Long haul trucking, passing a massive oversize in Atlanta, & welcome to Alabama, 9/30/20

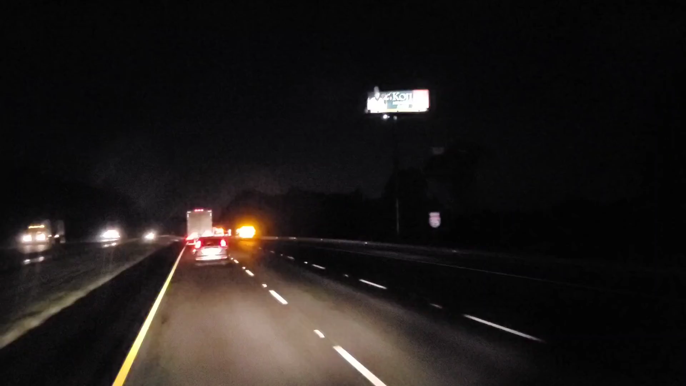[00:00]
Well, might as well get a shot of this while we go past it. We're on I-75 northbound, headed towards Atlanta. I seen this guy back at the weigh station. This thing, a massive oversize. I don't even know what it is. I saw it at the weigh station, and I don't know what it is. It's a big, giant piece of something. Might be a UFO.